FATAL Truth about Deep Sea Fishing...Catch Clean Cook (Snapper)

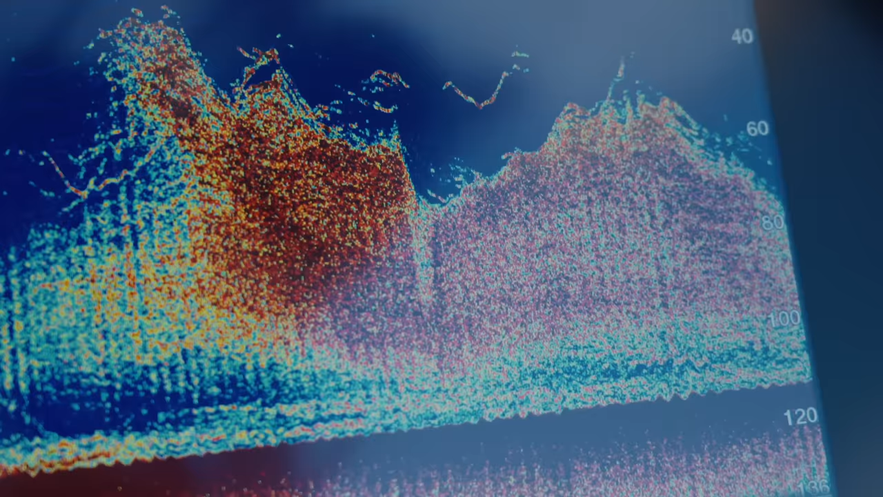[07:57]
This is a really good bottom spot. The sonar, the GPS is loaded with fish right now.
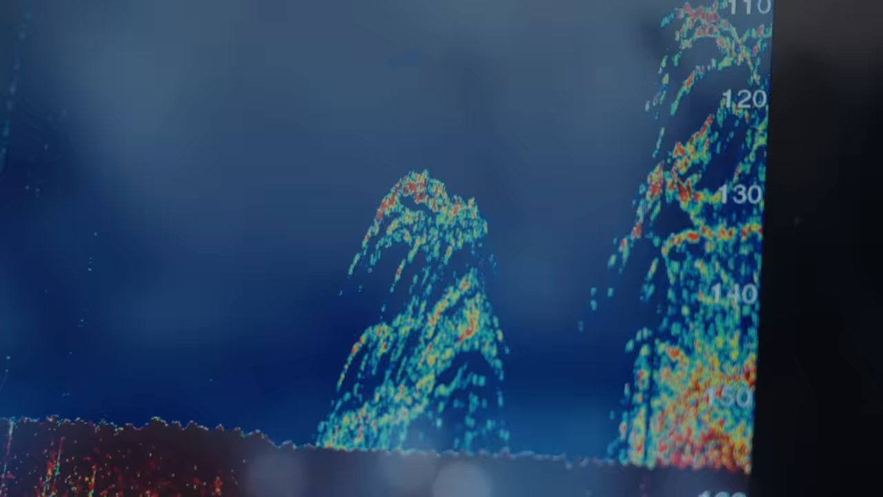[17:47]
A lot of these fish on this machine right here are marking red snapper, but we're not after them today since they are closed. We're after what's underneath them.